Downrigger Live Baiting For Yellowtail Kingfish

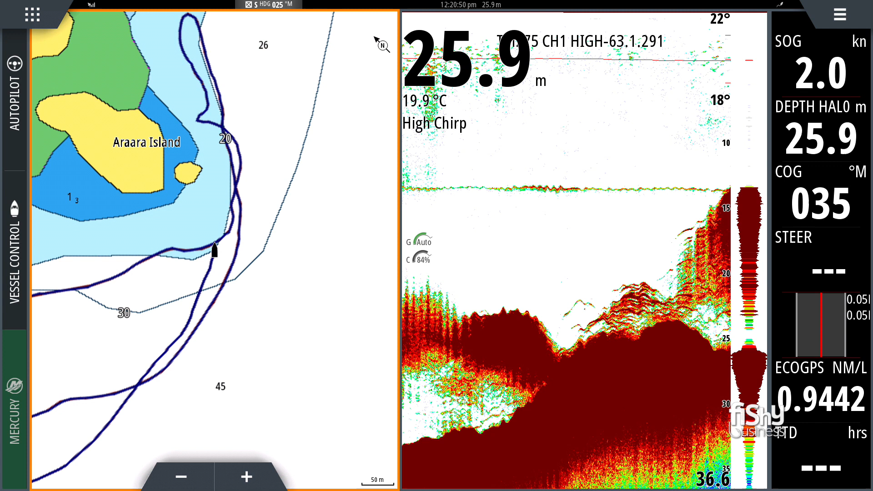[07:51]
On screen: depth 25.9 m, water 19.9°C, speed 2.0 kn
We look for the bottom, the depth of the bottom, because obviously we don't want to bottom out with our downrigger. You will also see the downrigger ball as it's travelling along, so you know how deep it is. And the third and probably the most vital thing is we're looking for bait schools. If we come over any bait schools, we'll circle around those, because that's where the kingfish hang out.
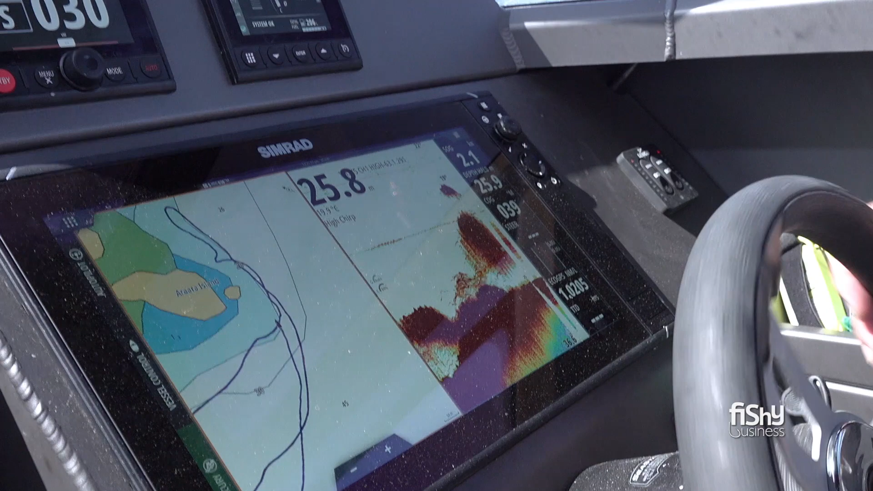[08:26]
and that's what we try and achieve when we're live baiting with the downrigger, dragging those baits through the bait fish.
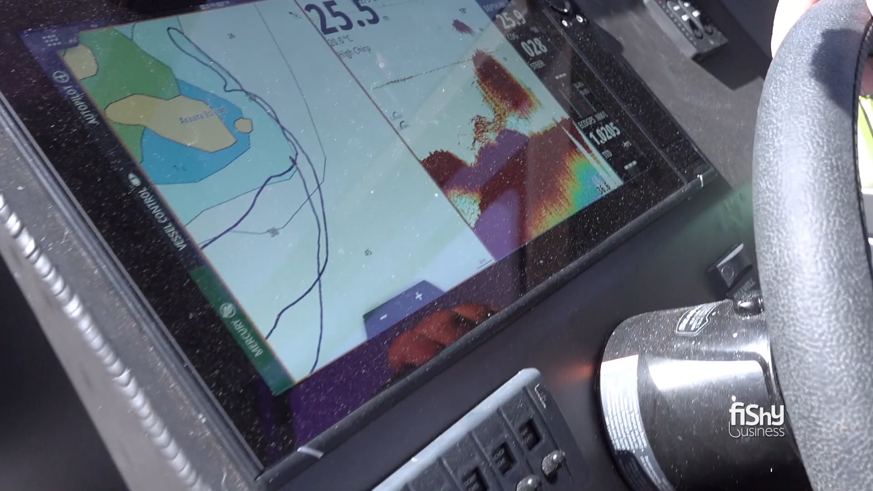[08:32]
They look worried and nervous, and the bigger fish are trailing behind these bait balls,